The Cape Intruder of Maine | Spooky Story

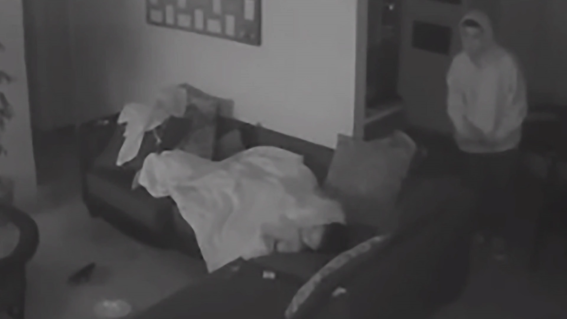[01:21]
People have checked their camera footage the following day because they just felt something was off about last night.
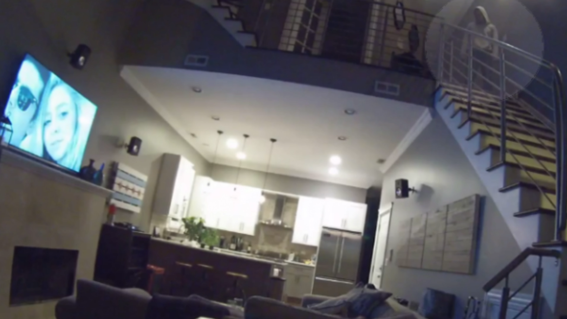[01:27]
And there are images on the internet where people have spotted home intruders peering over them as they slept in bed.
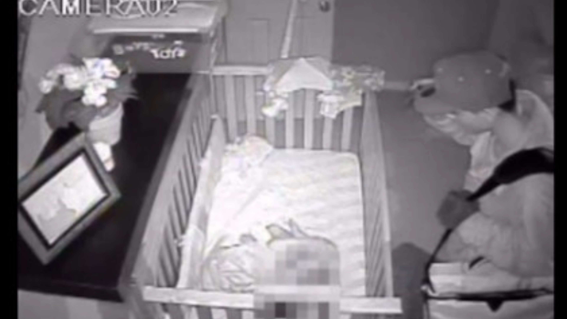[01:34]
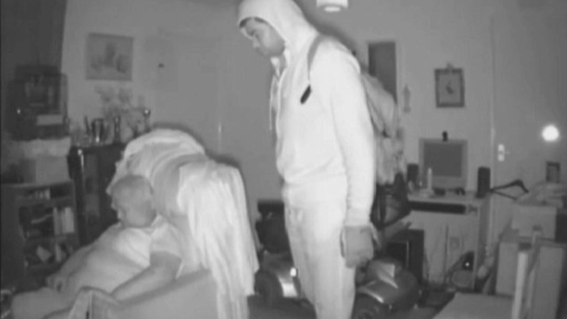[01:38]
Maybe peered over them as the person fell asleep on their couch. Some of these men have been caught.